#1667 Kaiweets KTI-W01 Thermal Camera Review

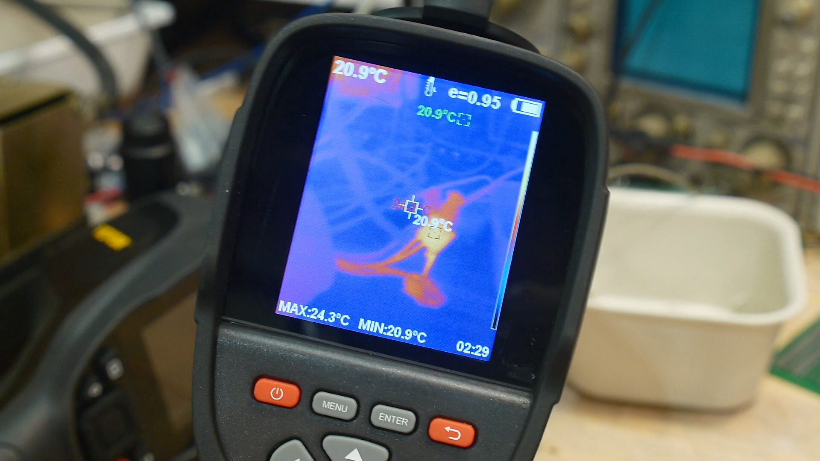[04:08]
On screen: spot 20.9°C, max 24.3°C, min 20.9°C
all right there you go so um you can see this is the thermal image if i push this button i now get the visible image
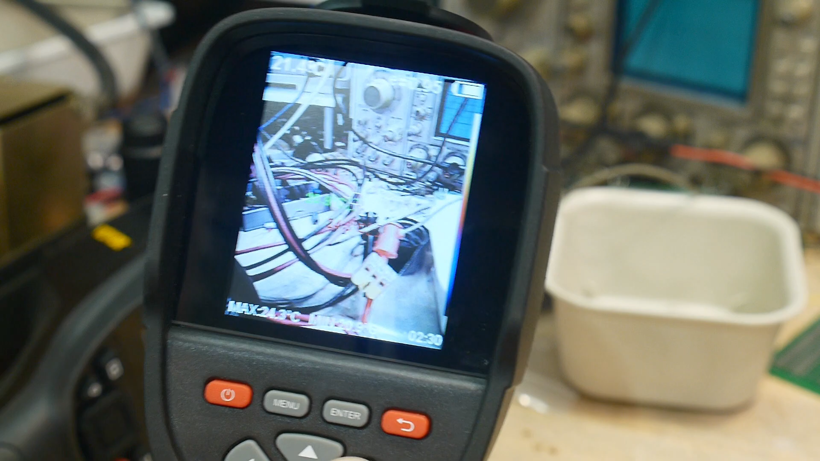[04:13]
of the two press the button again you get a combo of the two
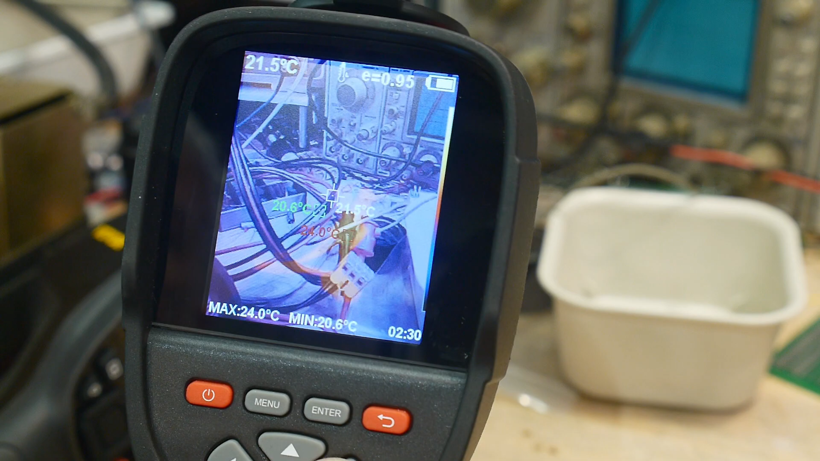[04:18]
On screen: spot 21.5°C, max 24.0°C, min 20.6°C
uh this is more thermal heavy uh
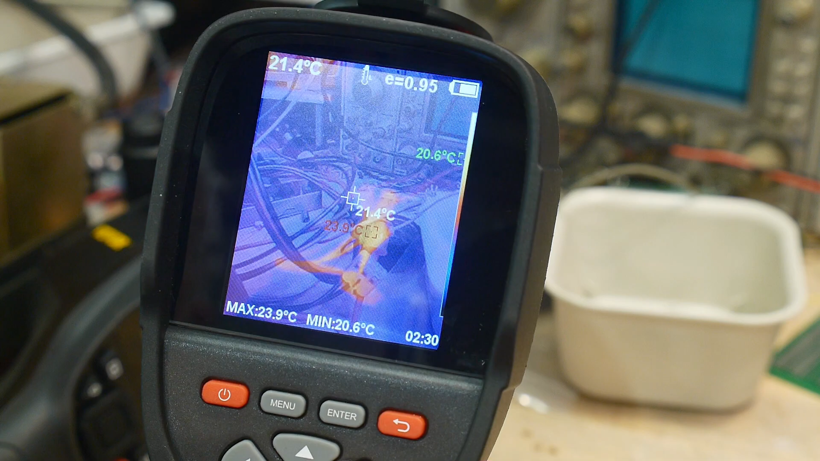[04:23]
On screen: spot 21.4°C, max 23.9°C, min 20.6°C
even more thermal heavy where you can see some heating effects there but it's a dual image it's visible plus uh visible plus
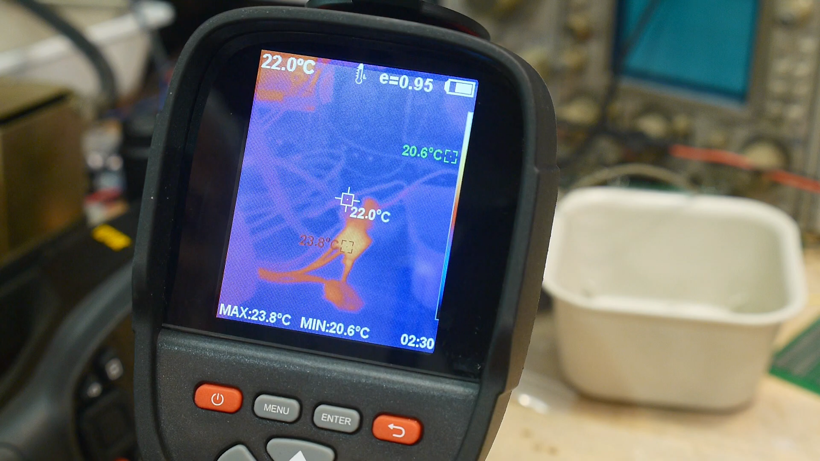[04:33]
On screen: spot 22.0°C, max 23.8°C, min 20.6°C
and then we go back again to uh to thermal only i would i normally use these things in thermal only i don't really see
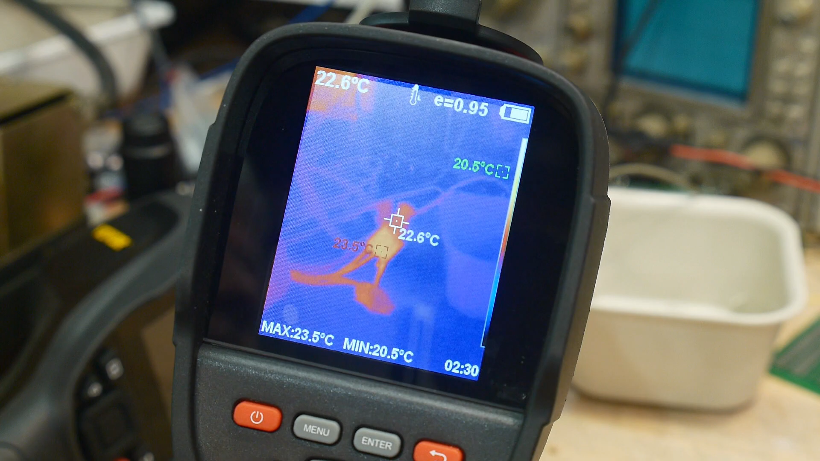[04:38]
On screen: spot 22.6°C, max 23.5°C, min 20.5°C
too much of interest for the visible one although i can see i can see use cases for it but i don't use them a lot um then these buttons up and
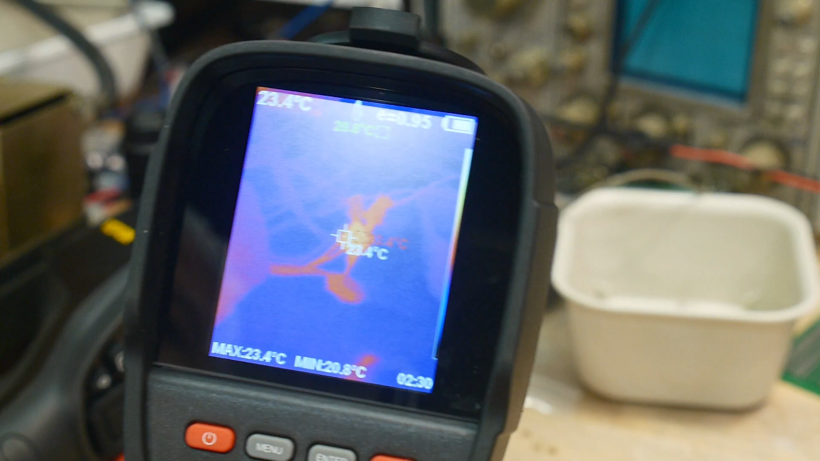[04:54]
On screen: spot 23.4°C, max 23.4°C
down i allow you to change what's on the screen yeah you can get the min max uh i guess that's
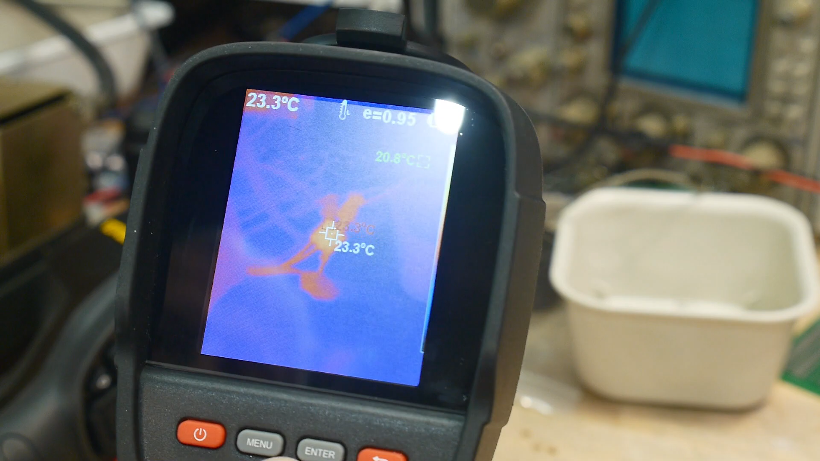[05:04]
On screen: spot 23.3°C
all it does is it turns off the off this bottom oops sorry
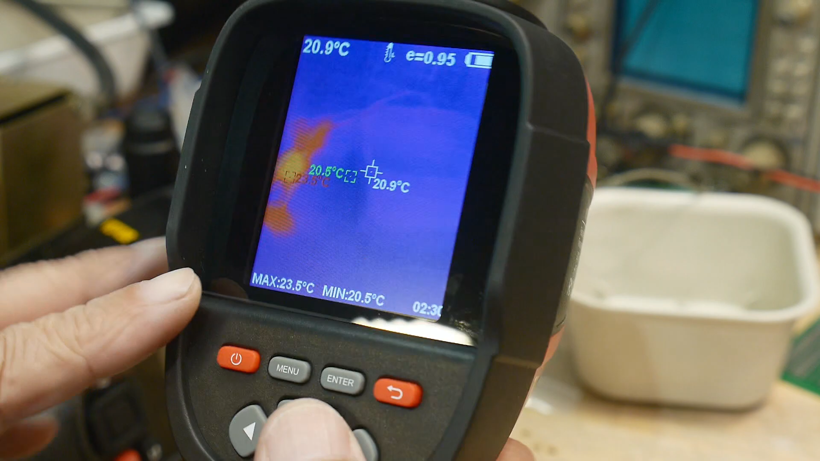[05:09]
On screen: spot 20.9°C, max 23.5°C, min 20.5°C
kind of watch the camera here turn this on and off you get the thing here at the bottom
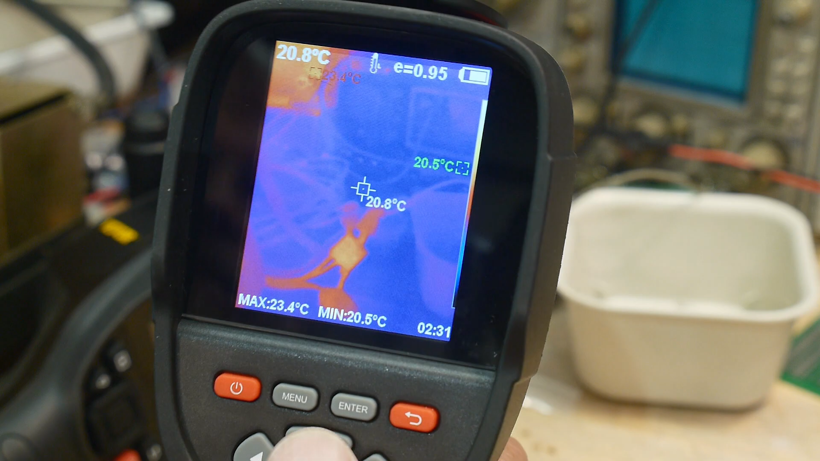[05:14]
On screen: spot 20.8°C, max 23.4°C, min 20.5°C
and again this one sends you through all the different modes of visible visible
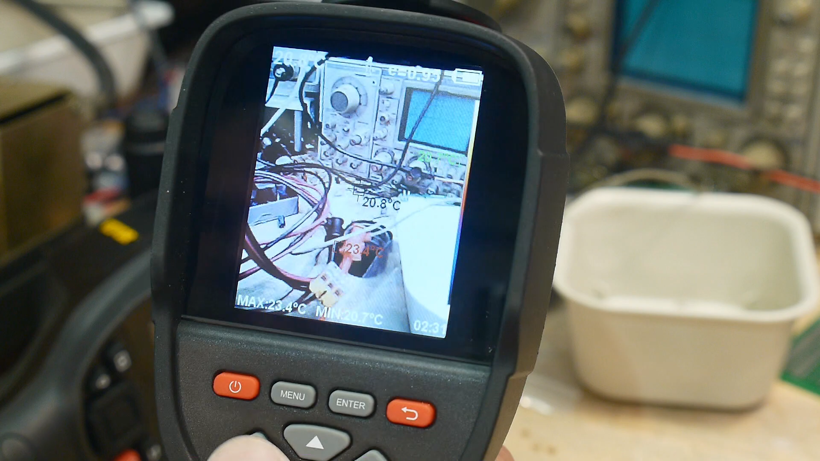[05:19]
On screen: spot 20.8°C, min 20.7°C
plus ir um we have a menu where we can
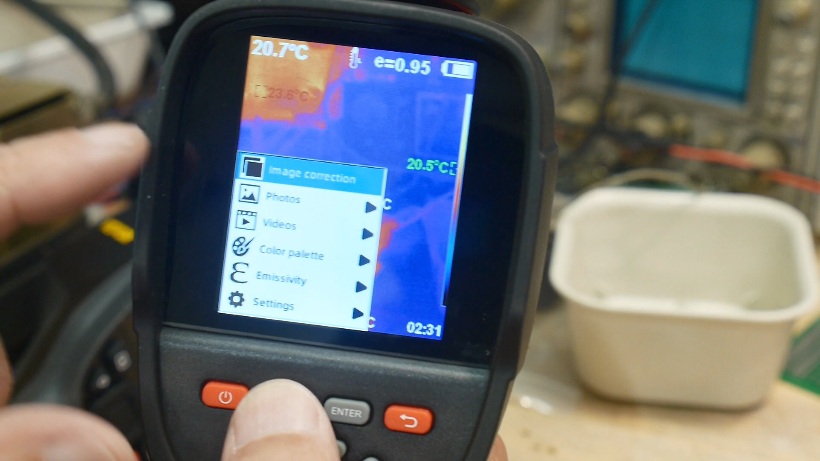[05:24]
do image correction image correction is the parallel the parallax error between the visible and the image and the thermal i should say so you have a visible camera
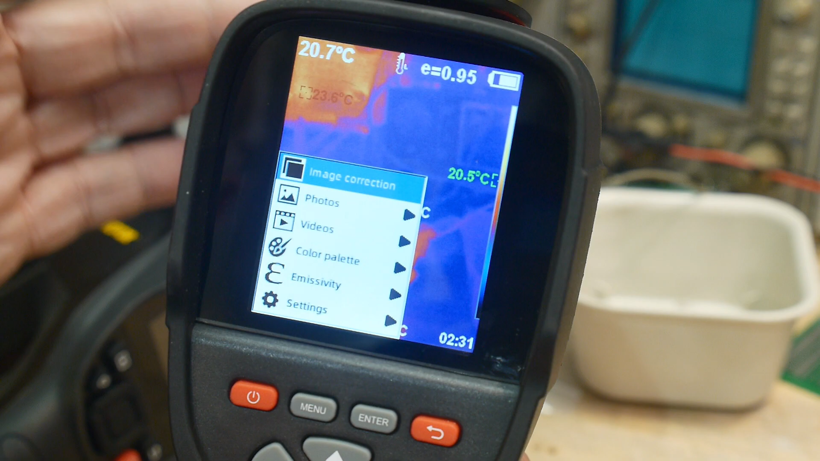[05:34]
and a thermal camera and here's the visible camera here's the thermal camera so
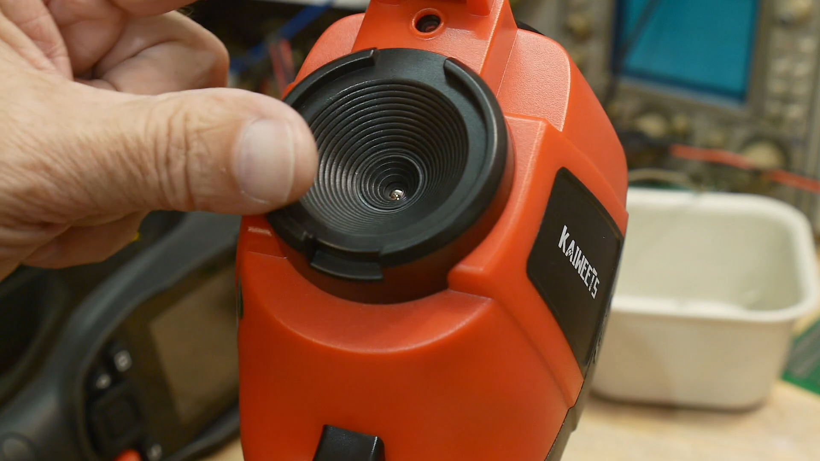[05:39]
they're going to have a parallax error and that's what image correction does it allows you to shift
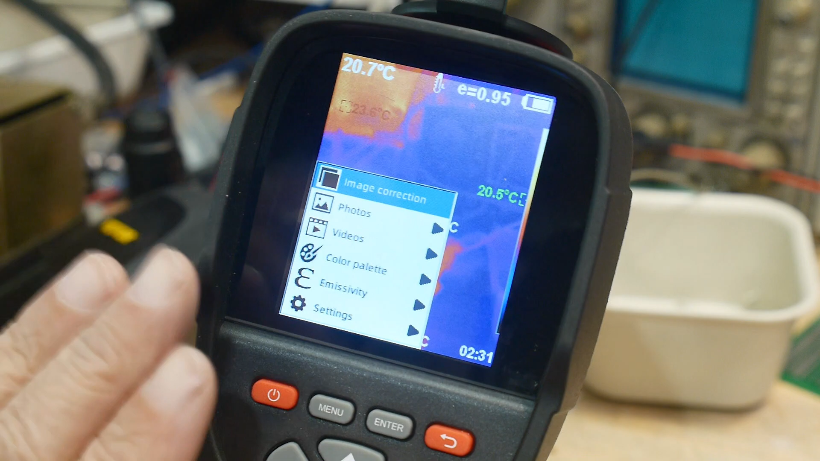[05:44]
one with respect to the other so you had a particular working distance you can make the two overlay
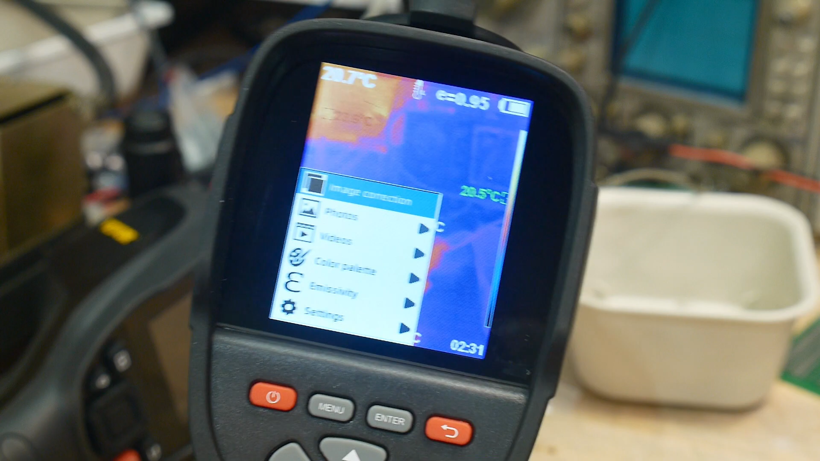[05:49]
accurately so that's that's nice we have stored videos and stored photos it does do 24 frames a second although it does seem to be a little bit
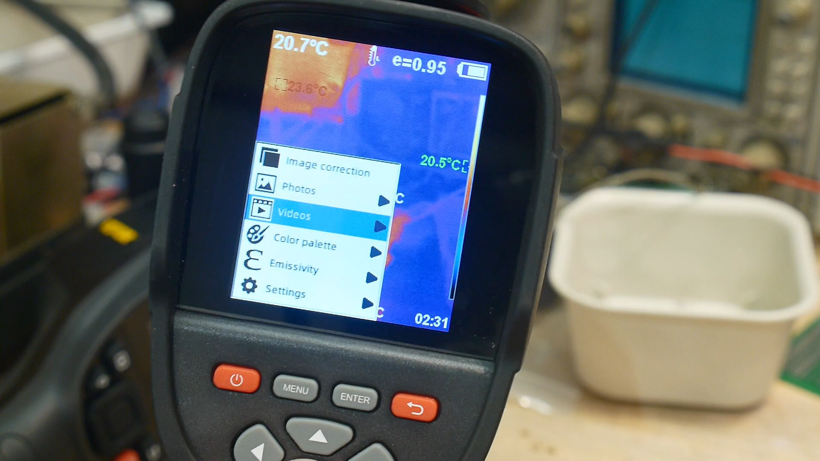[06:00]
um it stutters a little bit in in in taking videos color palette you can change it to spectrum
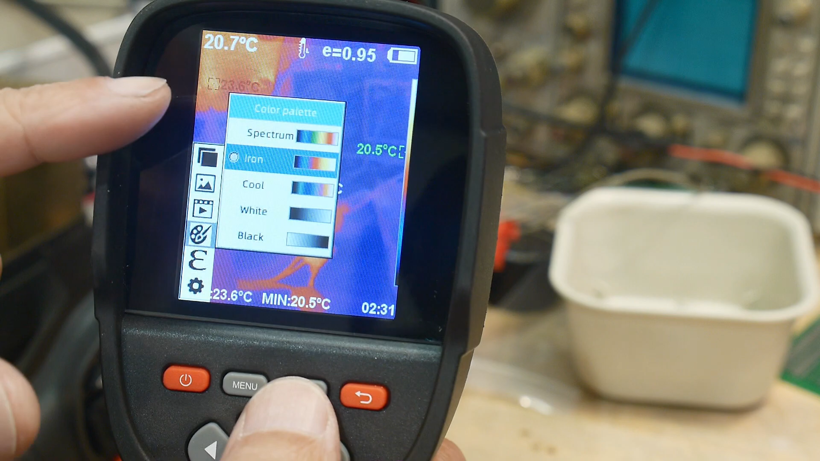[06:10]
On screen: spot 20.7°C, min 20.5°C
iron cool white and black white hot or black hot uh so
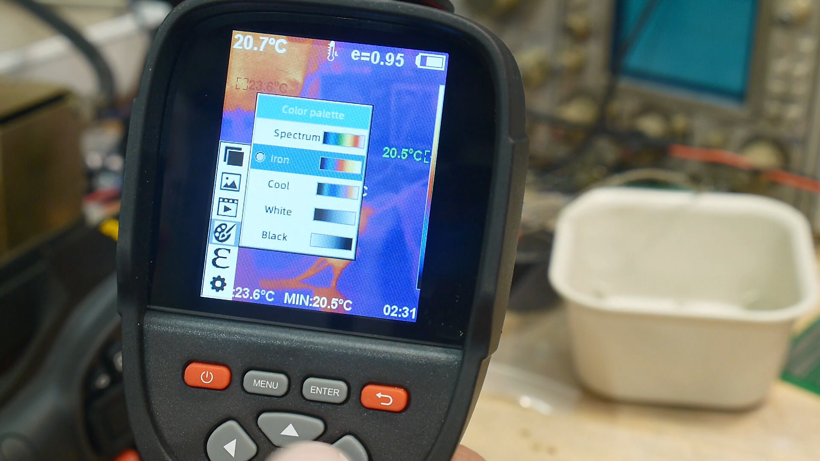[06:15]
On screen: min 20.5°C
all normal stuff you could change the emissivity um all normal stuff